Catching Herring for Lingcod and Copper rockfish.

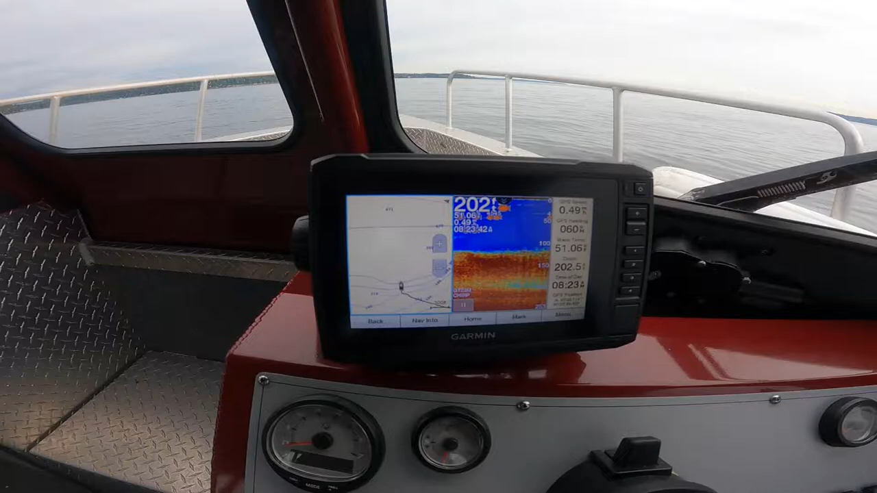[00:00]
Got some huge piles of bait right there.
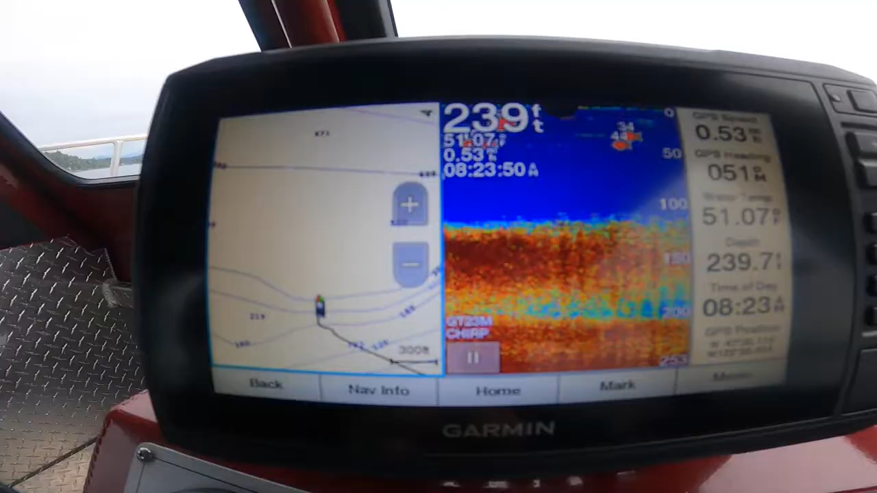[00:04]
On screen: water 51.07°F
Okay, gonna catch, getting some herring.
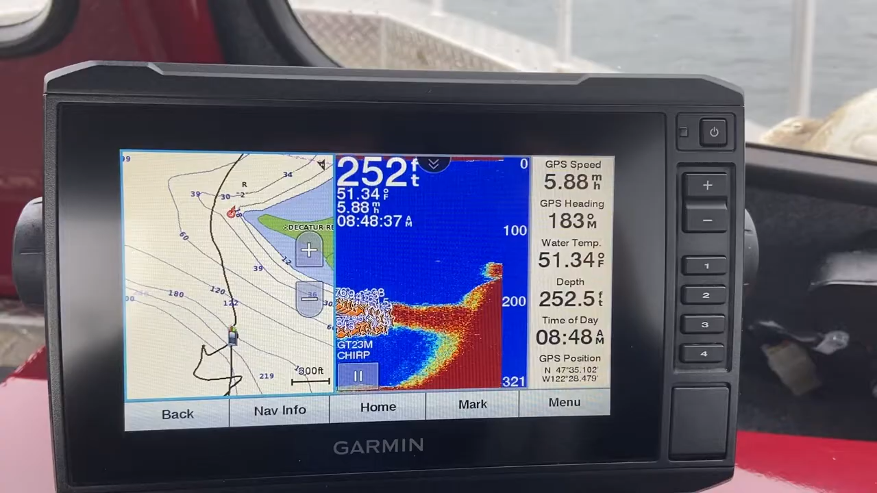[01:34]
On screen: water 51.34°F, speed 5.88 mph
Look at that. Well, that's all herring. It's like every drop.